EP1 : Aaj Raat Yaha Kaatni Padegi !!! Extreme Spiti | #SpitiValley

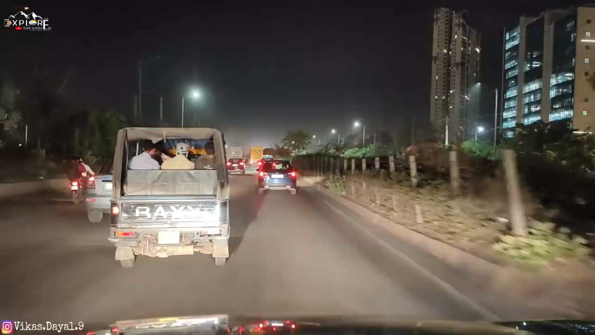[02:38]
ओके, दिस इज द फर्स्ट टाइम कि हम हिमाचल जा रहे हैं और हम NH8 पे हैं।
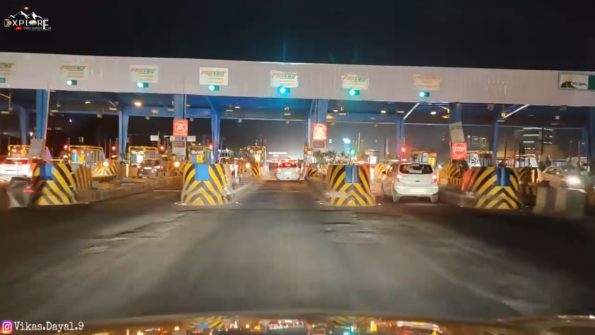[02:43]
और NH8 पे आई थिंक ये आगे 14 किलोमीटर के बाद दिल्ली अजमेर रोड में 14 किलोमीटर, पता नहीं क्या बोल रहे हैं, आई थिंक आगे जाके हम KMP पे मिलने वाले हैं। और यहाँ पे एक्स्ट्रा हमें 65 रुपीज का टोल और थोड़ा सा एक्स्ट्रा ट्रैवल करना पड़ेगा।
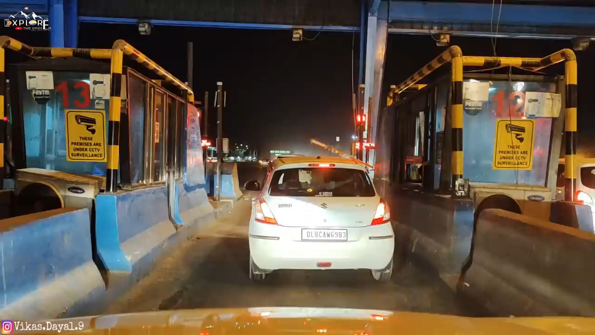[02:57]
भैया हाथ तो ऐसे दिए, पता नहीं जैसे, पता नहीं क्या ही। तो अपन को शायद थोड़ा सा ज़्यादा ट्रैवल करना पड़ेगा, बट बिकॉज ऑफ द फार्मर प्रोटेस्ट विच इज स्टिल गोइंग ऑन, हमें शायद ये रूट गूगल सजेस्ट करे। और हम गूगल को तो भैया आँख बंद करके विश्वास करते हैं,
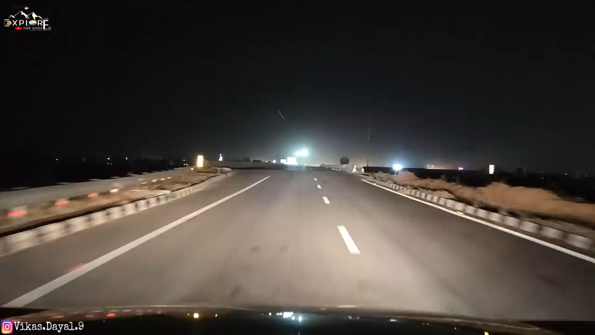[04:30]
सो जी 74 किलोमीटर तक हमें इसी वेस्टर्न पेरिफेरल हाईवे पे रहना है। सो ऑलमोस्ट 100 किलोमीटर के आसपास
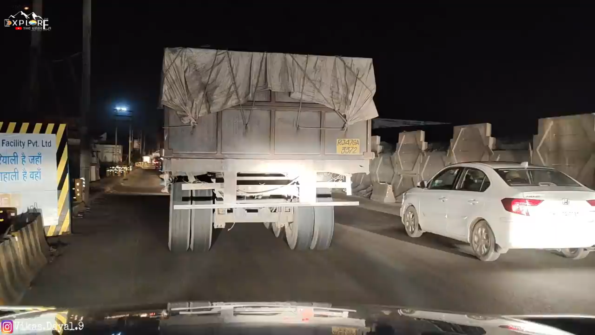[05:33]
बट क्योंकि हमने पहले से थोड़ा सा खा लिया तो अब आगे कहीं रुकेंगे। मनी अभी फिलहाल नींद मारने गया है तो अभी उसको जगाएंगे एक दो घंटे बाद। तब तक चलो आगे बढ़ते हैं, इन ट्रकों के बीच से नागिन बन के निकलते हैं।
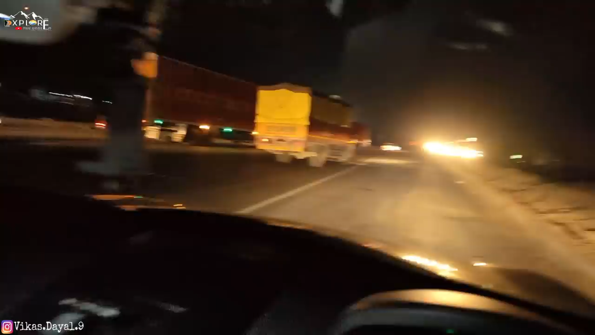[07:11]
ये एग्जैक्टली वही वॉल्वो है ना जब लास्ट टाइम हम लाहौल जा रहे थे मनाली की तरफ,
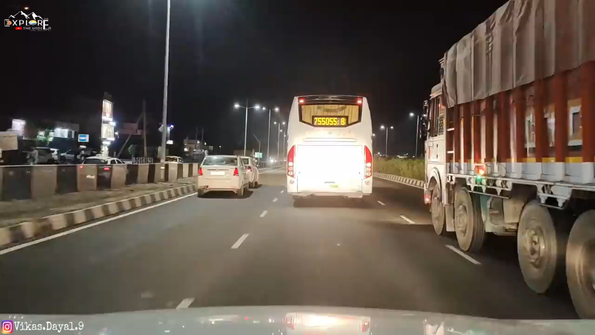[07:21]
तो ये सेम टाइम पे ये वाली वॉल्वो नॉर्दर्न बस। भाई साहब के क्या भाई साहब, इसने तो एक्सीलेटर पे ना पूरा पत्थर रखा हुआ है।
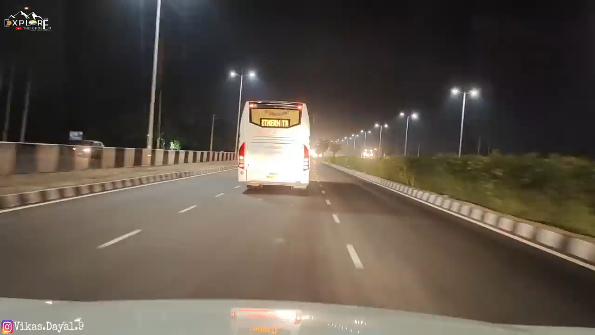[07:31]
अगर इसके पीछे लग जाओ ना तो चंडीगढ़ तो जो 3-4 घंटे लगते हैं ना वो मतलब 2-3 घंटे में तो आधा टाइम तो जरूर कम कर देगा ये। अंबाला में अपने को विंडो शेड्स हटाने पड़ेंगे क्योंकि चंडीगढ़ में जीरकपुर के पास ना गाड़ी रोकी जाएगी,
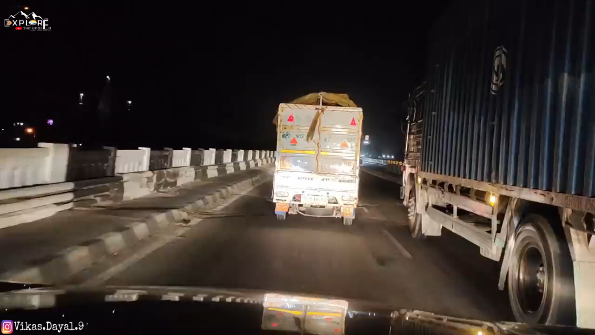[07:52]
स्पेशली दिल्ली और HR 26 विच इज गुड़गांव नंबर की गाड़ियाँ तो देख के रोकते हैं। तो लेट्स सी, हर बार रोका है, इस बार पता नहीं रोकते हैं कि नहीं रोकते हैं। यार रोको, रोशनी काफी है,
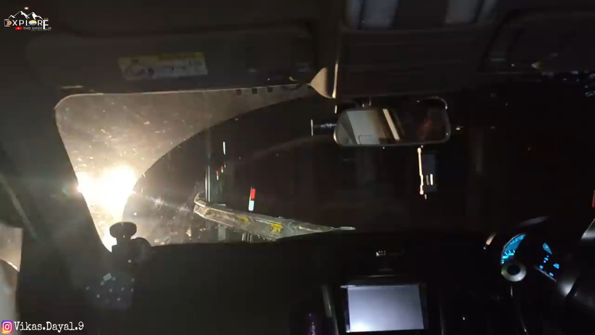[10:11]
और मनी ने गाड़ी अभी यहाँ पे लगा दिया है साइड में, रोड के साइड में. काफ़ी अंधेरा है यार, सामने से अगर गाड़ी आ रही है, रोड एक्चुअली इस साइड है.
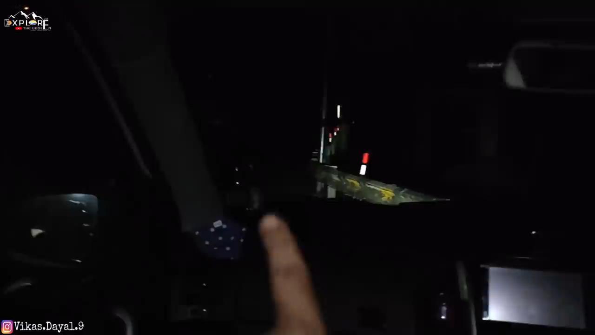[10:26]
और पार्किंग लाइट ऑन कर दी है और